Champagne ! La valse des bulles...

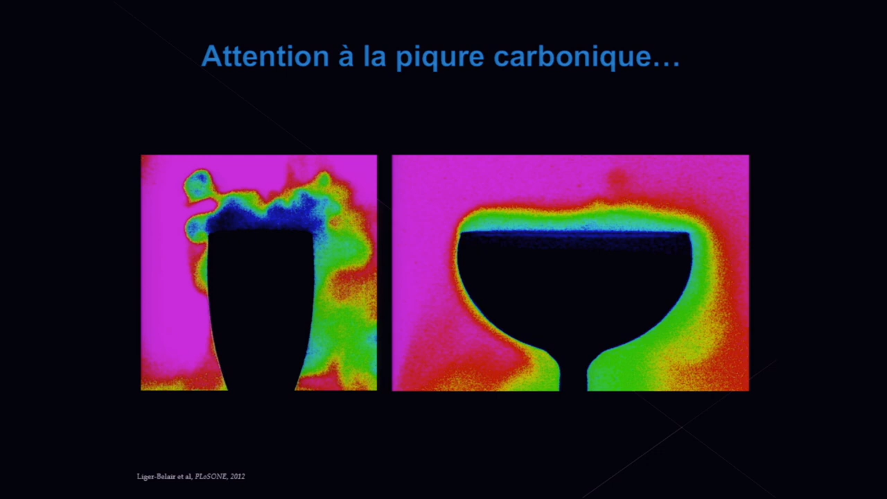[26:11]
Alors, la seule chose qu'il faut pour comprendre un petit peu ces images, c'est que plus le nuage est sombre, plus il est riche en dioxyde de carbone. Alors, vous voyez que le nuage est beaucoup plus sombre à la surface de la flûte qu'à la surface de la coupe, ce qui veut dire que les concentrations en dioxyde de carbone sont nettement plus importantes au buvant de la flûte qu'au buvant de la coupe. Et ça, ça va avoir des vraies conséquences en dégustation.
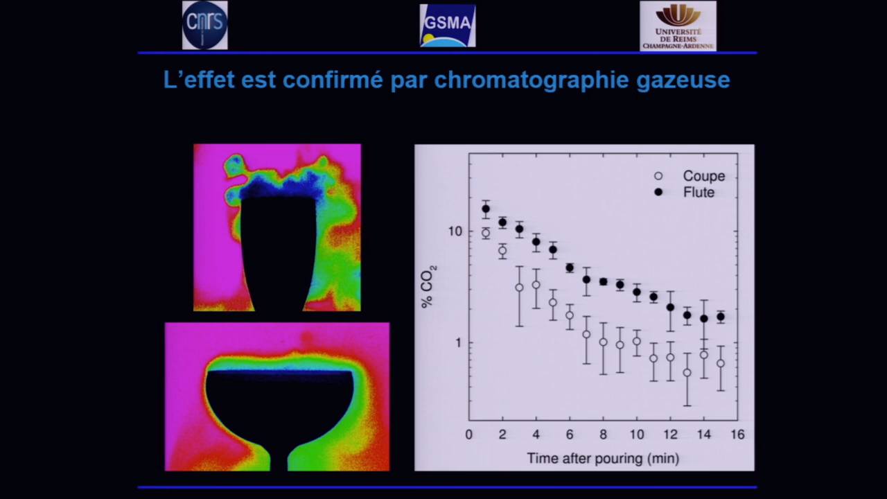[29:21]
pendant un suivi d'une quinzaine de minutes après le service et vous voyez que systématiquement les concentrations en CO2 sont nettement plus importantes et ce, tout au long de la dégustation, au-dessus de la flûte qu'au-dessus de la coupe et dans le cas des flûtes très étroites, systématiquement et pendant plusieurs minutes, vous allez être nettement au-dessus du seuil qui provoque la piqûre carbonique.